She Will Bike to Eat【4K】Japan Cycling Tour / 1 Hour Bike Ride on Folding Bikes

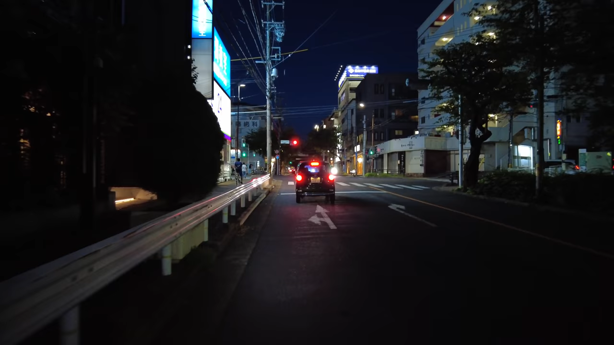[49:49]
We're just going to pass through this last little section here before we finish up. So this is the station that we live closest to.